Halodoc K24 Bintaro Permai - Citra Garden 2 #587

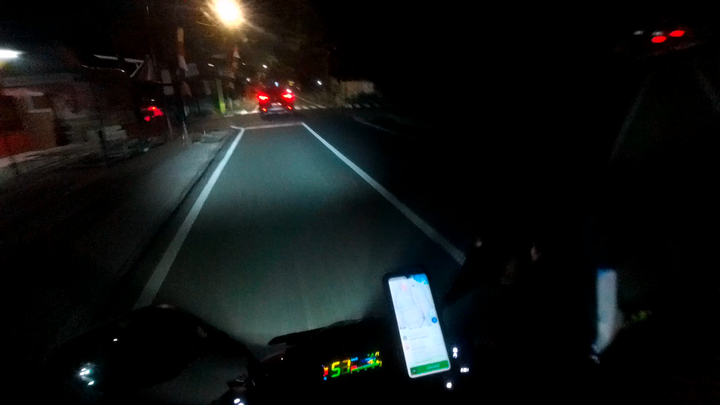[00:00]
Selamat pagi di hari Sabtu 14 Agustus 2021 jam 2.17 di daerah Kodam. Ini kita on the way ke Citra Garden 2 Kalideres K24 Kodam Bintaro ya, seperti biasa. Kita dapat orderan ke sana nih. Main-main kita ke Citra 2 Garden.
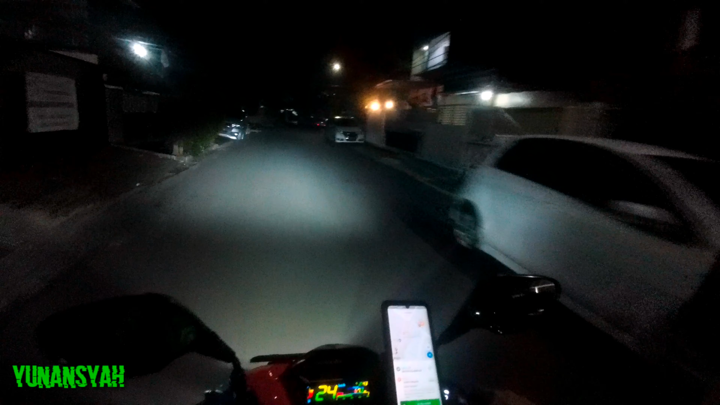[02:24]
Main-main lah gitu, Citra Garden. Ini Citra Garden 2. Oh, ini kanan.